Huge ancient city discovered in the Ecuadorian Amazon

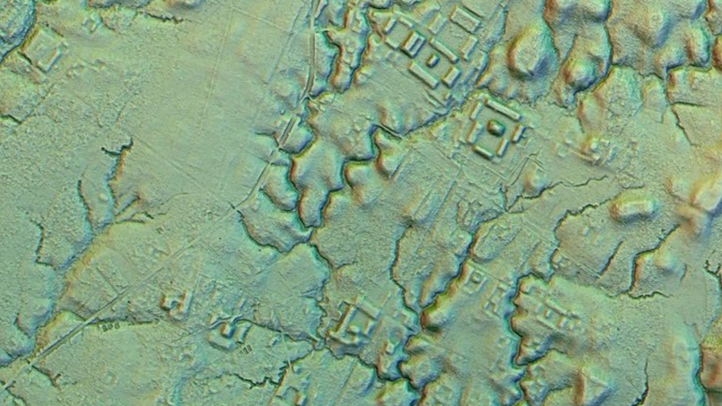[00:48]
The researchers utilized advanced Lillard technology surveying a 300 square kilometer area from a plain to penetrate the thick vegetation and identify the remains of the city. The technology unveiled 6000 rectangular platforms measuring approximately 20 meter by 10 meter and standing 2 to 3 meter high.